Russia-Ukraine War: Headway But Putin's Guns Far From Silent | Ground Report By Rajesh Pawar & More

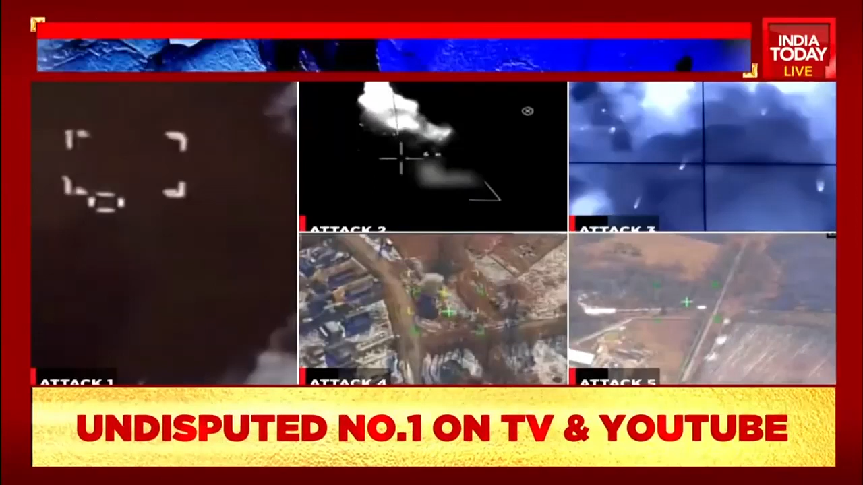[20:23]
so what does the ground situation look like take a look on your screens these are drone attacks that have been taking place from day one to now day 22 whether